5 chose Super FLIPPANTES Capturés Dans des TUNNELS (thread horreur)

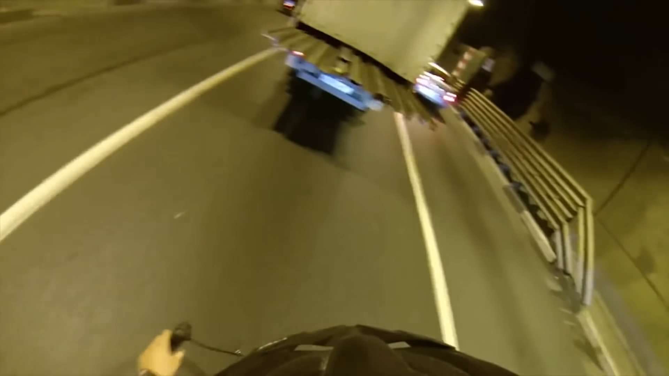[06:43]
Cette pancarte, les amis, est un signal qui fait savoir aux voitures derrière le camion qu'il porte quelque chose de très très long et qu'il faut laisser une grande distance entre les deux véhicules.